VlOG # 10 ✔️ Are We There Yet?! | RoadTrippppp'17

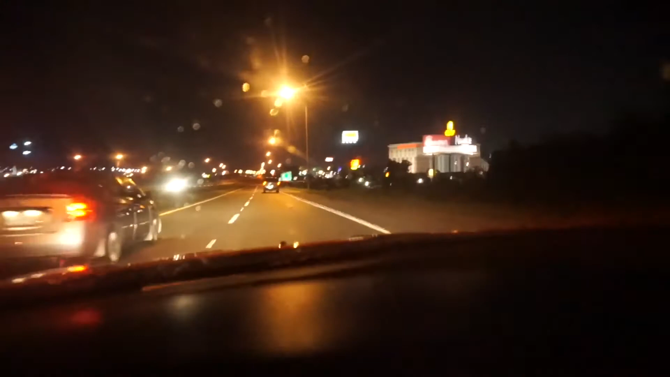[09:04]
See, I can deal with this right there. You see this? There's lights everywhere. I can deal with this. So this is where we're gonna go. We're gonna get off right here. Serenity, say hi.
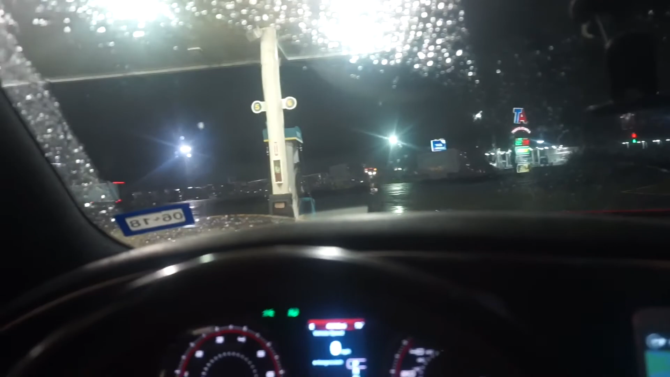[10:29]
we just stopped at the gas station to get me a Monster and to use the bathroom again. As you can see, it is 3:47 in the morning and we are in Louisiana.